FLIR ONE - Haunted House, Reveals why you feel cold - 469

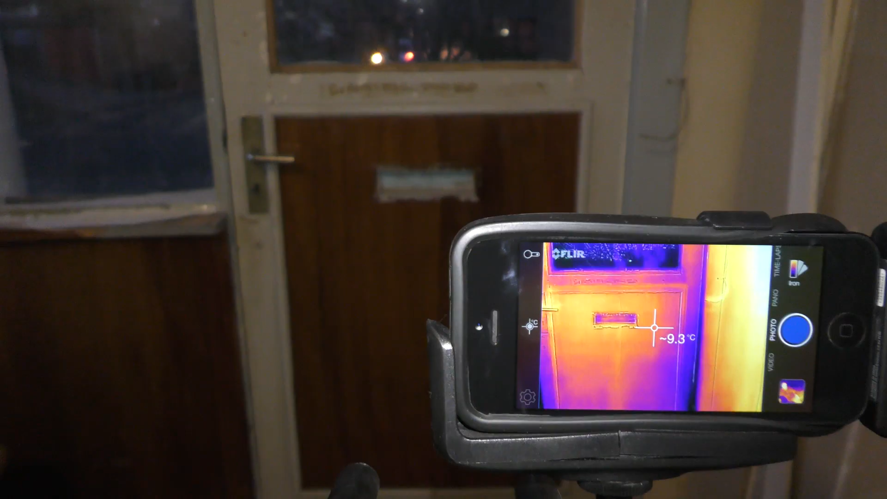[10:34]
it's pretty hard to see any difference it's still pretty cold down here actually I just measured over here I measured 40 degrees celsius somewhere yeah 4.9 over 4.3
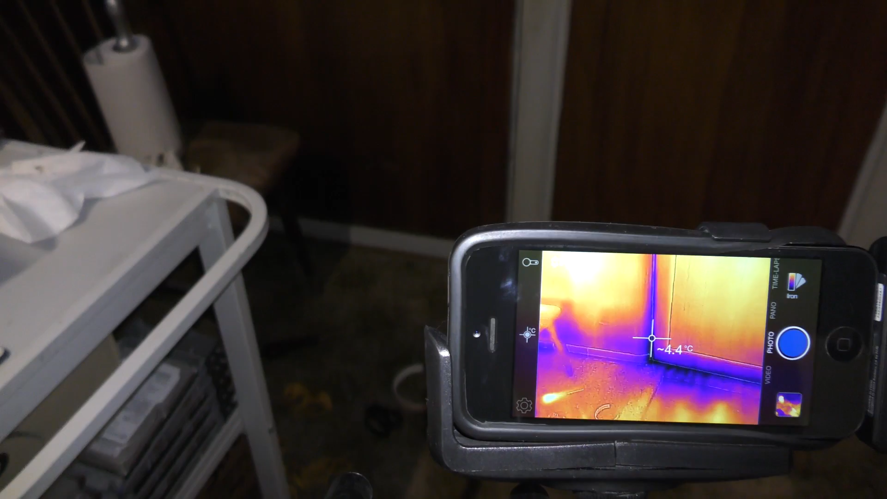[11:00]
4.4 but I do believe
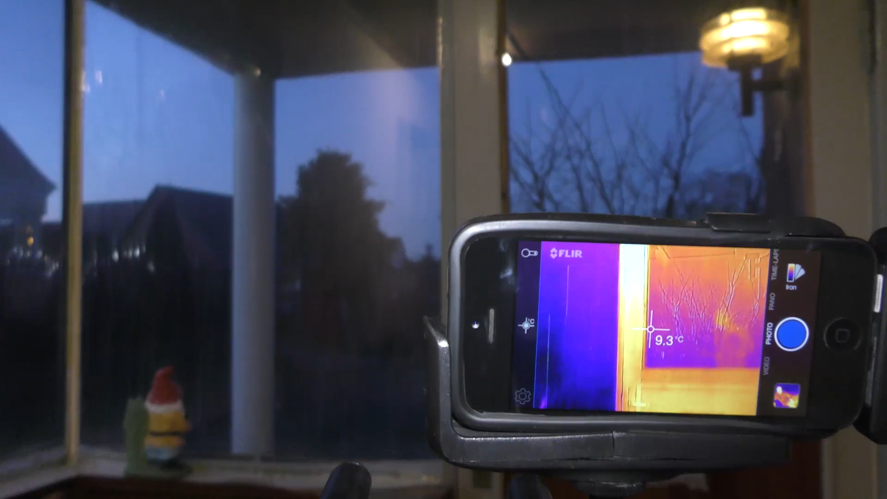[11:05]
On screen: spot 9.3°C
that not as much air oh the top has become fairly good right so not as much yeah that that has helped up here that's for sure the
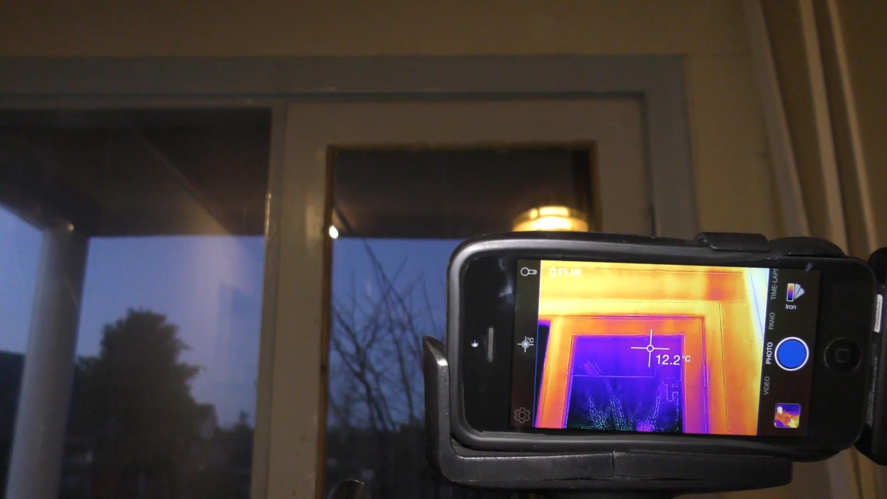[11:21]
On screen: spot 12.2°C
bottom not so much it's still pretty bad down there a lot of cold coming in
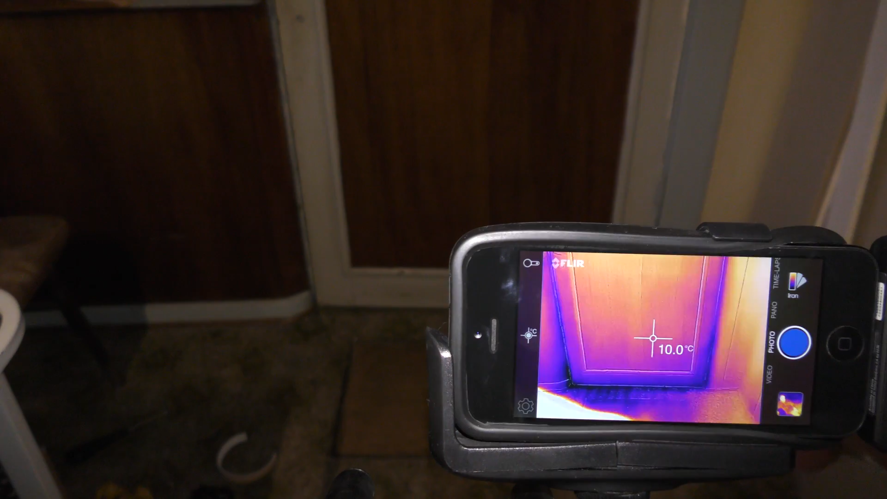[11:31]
On screen: spot 10.0°C
down here so I have to look into that the big dream is to totally change out this
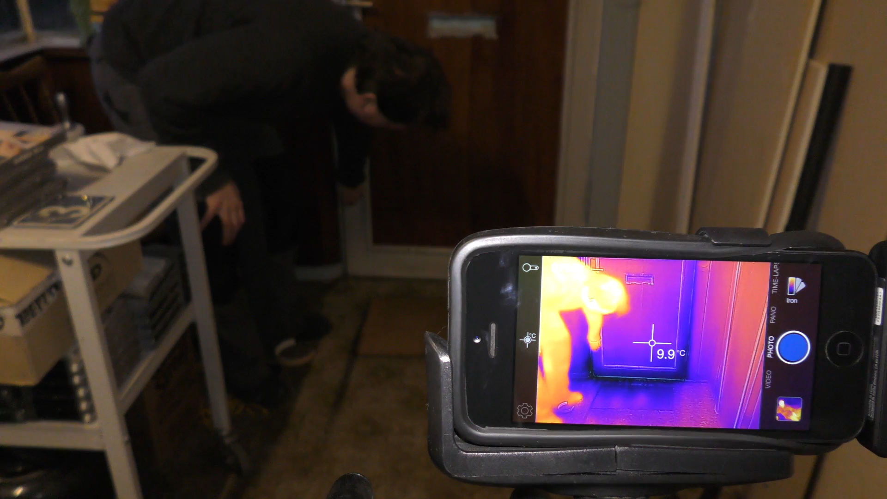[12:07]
On screen: spot 9.9°C
that hasn't helped much that's for sure
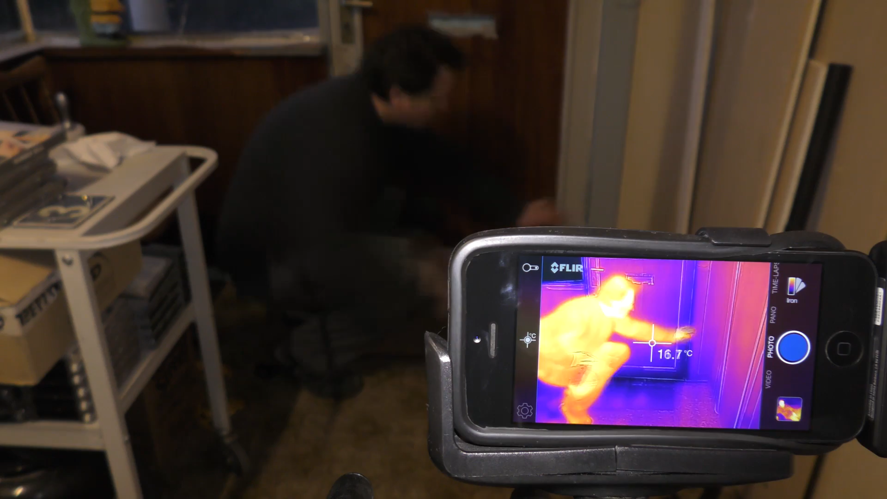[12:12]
On screen: spot 16.7°C
over here I can't feel anything but over here it's definitely bad it's pissing right in right there not
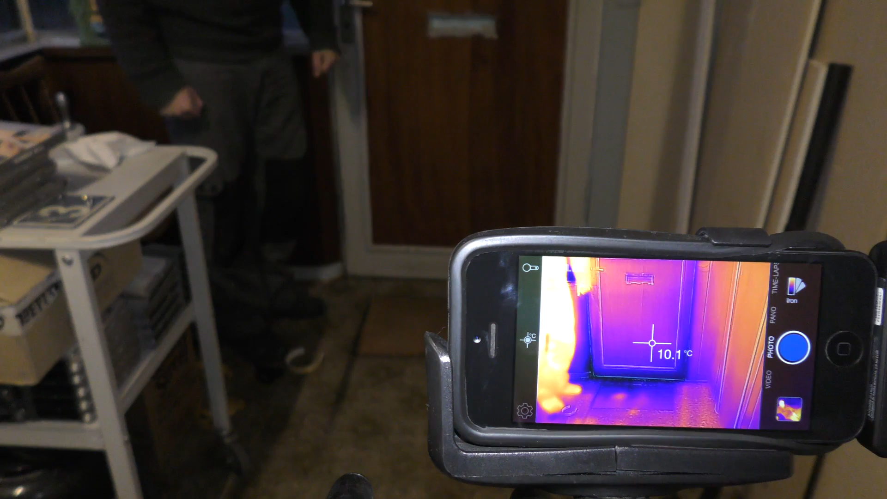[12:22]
On screen: spot 10.1°C
good yeah it is as if it's better over there than over here
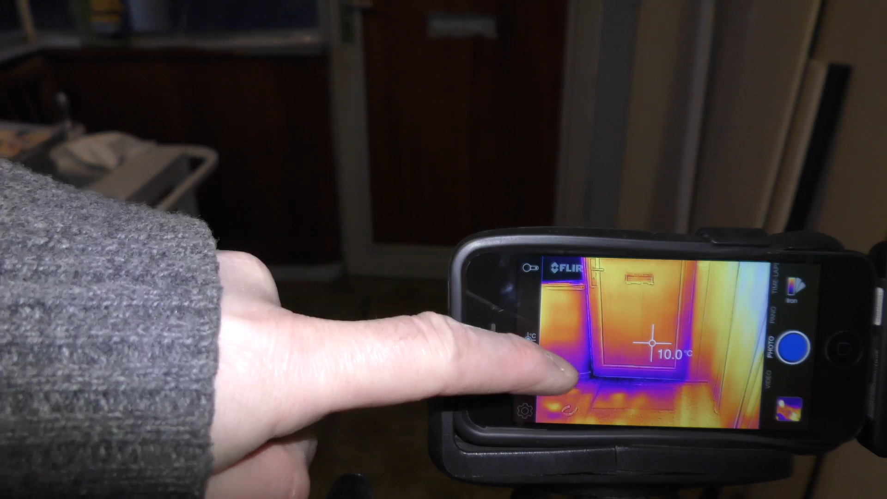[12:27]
On screen: spot 10.0°C
that's for sure but there is cold air coming in there I can feel that with my bare hands
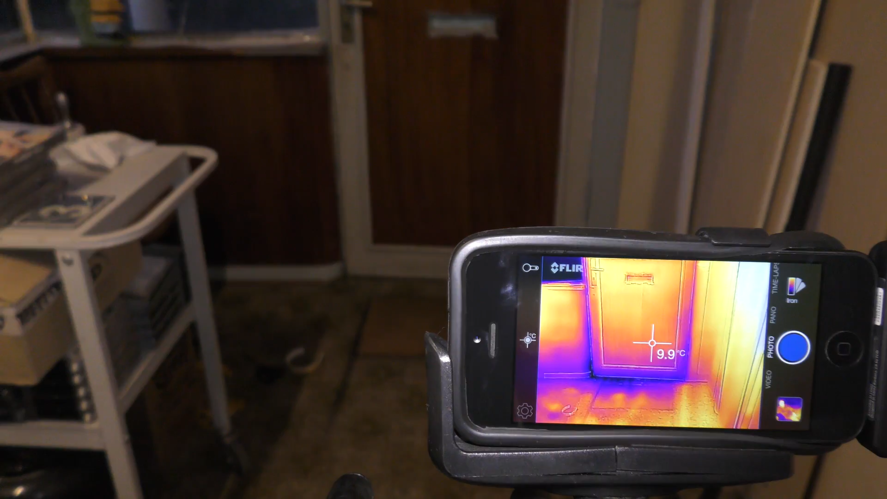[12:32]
On screen: spot 9.9°C
I need to do some more here so this was my first trial at let's see at trying to improve my house with the thermal